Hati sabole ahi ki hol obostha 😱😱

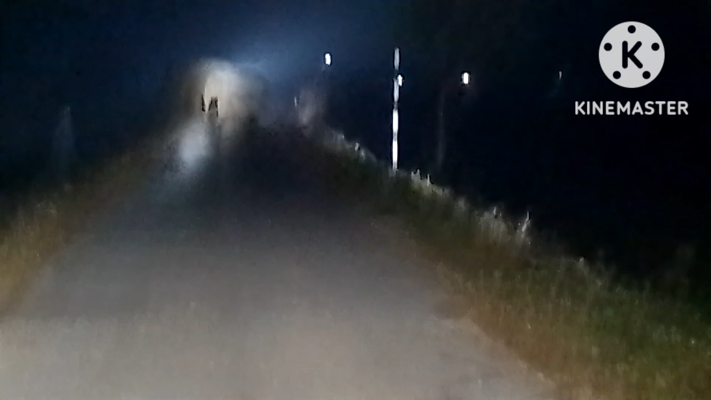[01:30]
Hei, hei, hei, jangan tak. Ini banyak, lah, lah, lah, lah. Janganlah, janganlah. Hei. Hmm. Wilah blok mana ya, sir?